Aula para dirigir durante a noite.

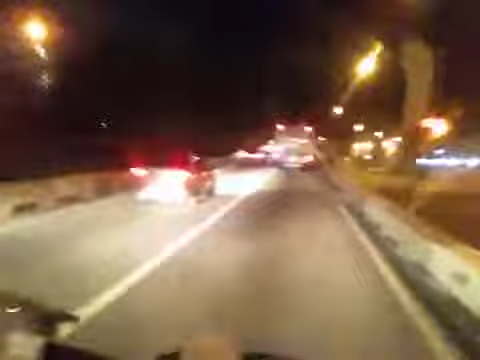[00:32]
A gente compra aqui no viaduto da João de Barros Subindo o viaduto
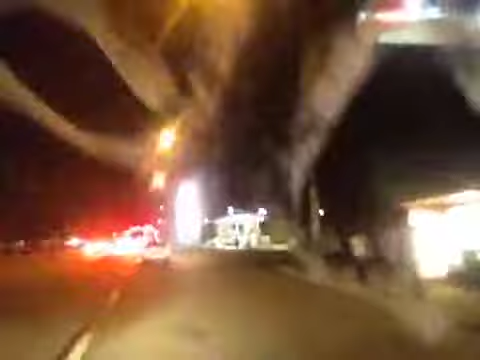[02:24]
freando Pra entrar aqui no posto Já esquecendo Vai devagarzinho